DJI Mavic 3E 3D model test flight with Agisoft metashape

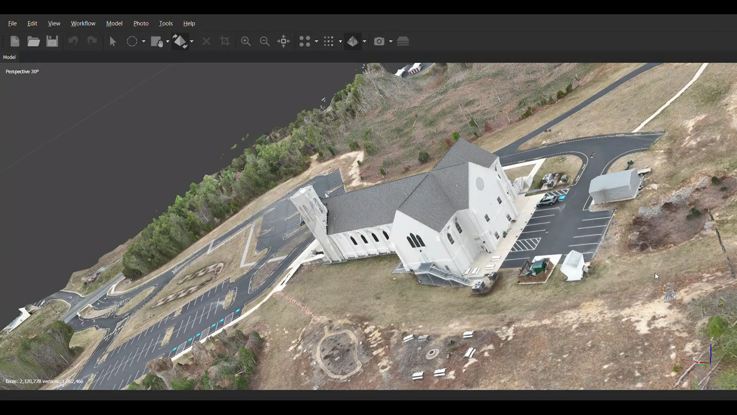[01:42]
Okay everyone, we're back in the office, and I was able to take all the photographs off the micro SD card, upload it into the software that I'm using.
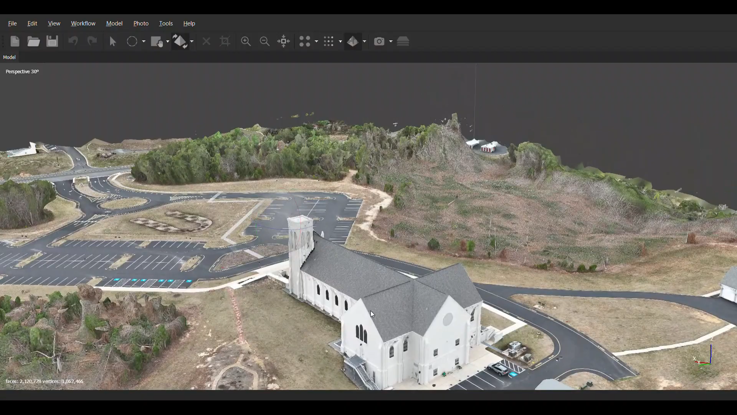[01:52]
And it took 268 of the 273 photographs taken, and it processes 3D model.
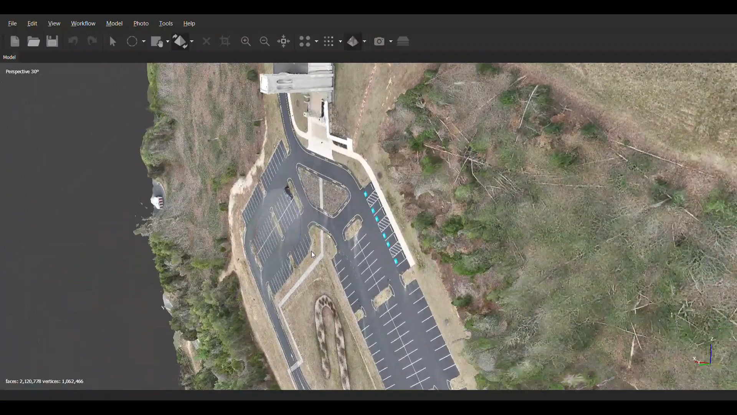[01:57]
I apologize if I'm starting to make you dizzy right now. I'm just scrolling around on my computer monitor.
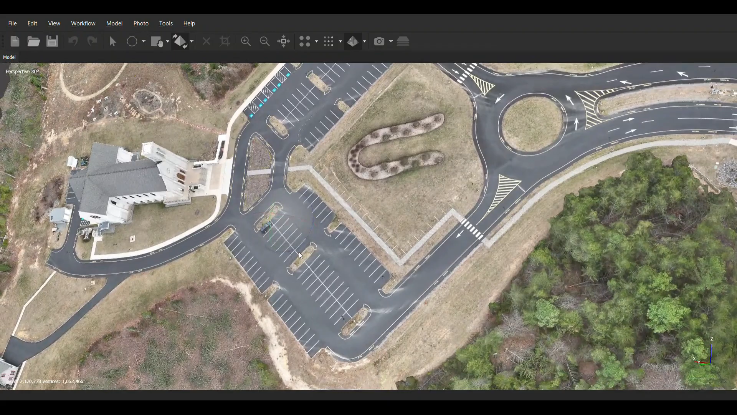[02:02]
I'm showing you the capability of what it has done, and it's showing you the 18 and a half acre lot that it has flown with the two structures on it. Again, I increased the time, the flight time from,
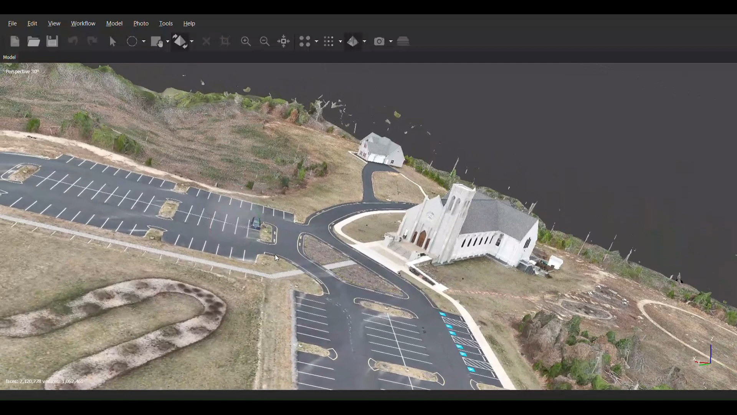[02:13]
it was estimated at five minutes, but I flew it in 10 minutes just to increase the quality of the pictures, put it into the software, took about 17 hours to process it,
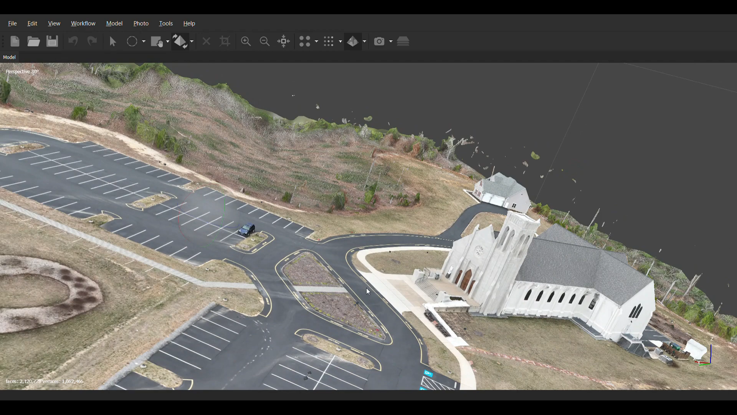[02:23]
and here's what the final product looks like.